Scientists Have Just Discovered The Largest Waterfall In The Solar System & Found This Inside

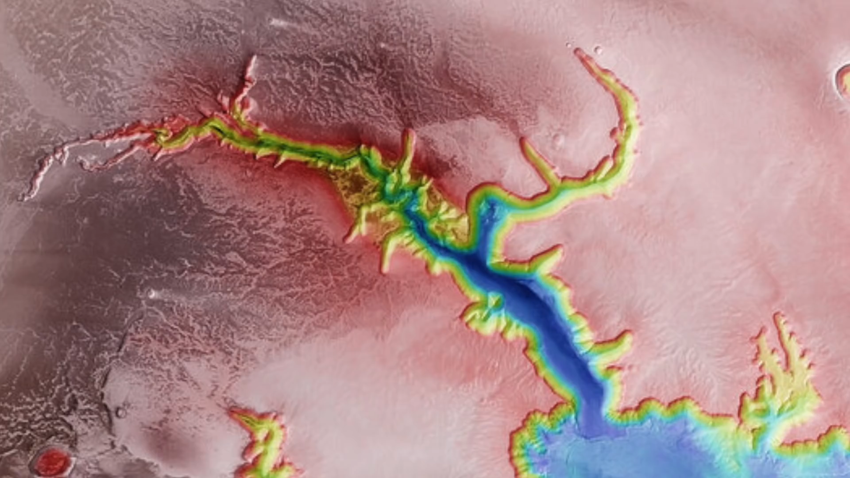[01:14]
The Ecus Chasma is about 6 miles wide and 62 miles long. It is found in the Lunae Planum Plateau, which is north of Valles Marineris, or the Grand Canyon of Mars.
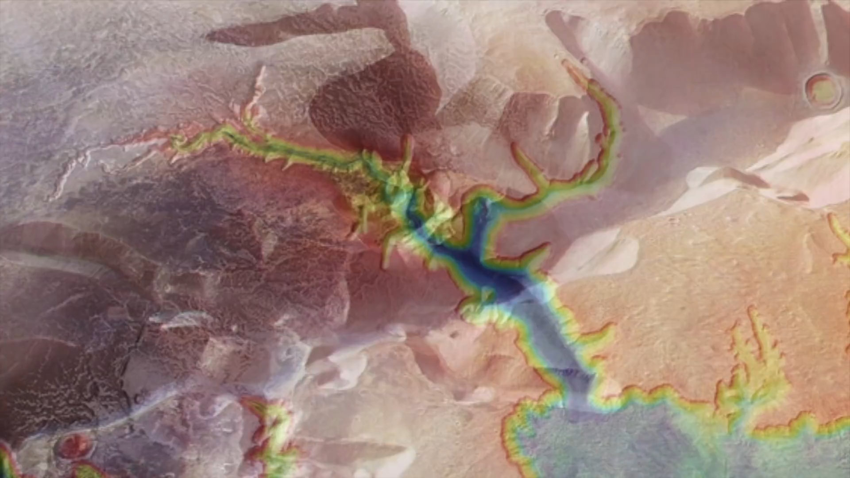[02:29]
This created a smoothed-out valley floor that would eventually be flooded by basaltic lava. Now, what used to be the giant waterfall of the Eckers Chasma is just a dry cliff.